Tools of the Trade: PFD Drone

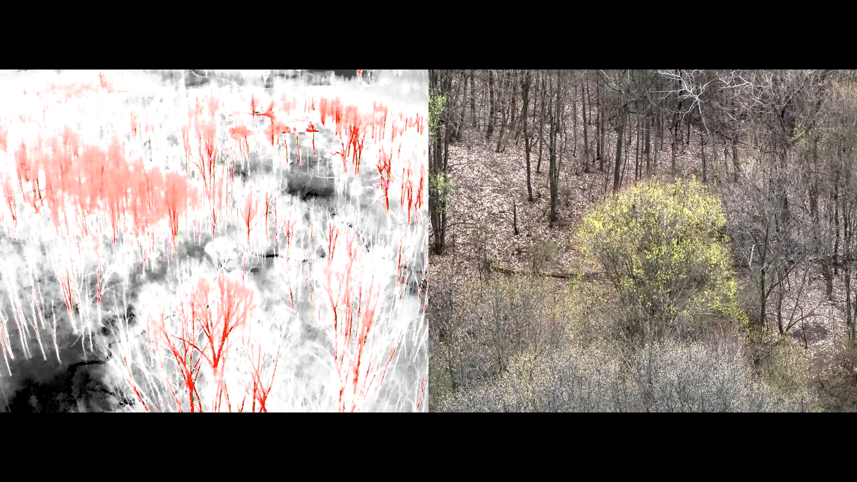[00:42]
The thermal imaging camera is a very helpful tool for us to see the difference in each signature during structure fire for example.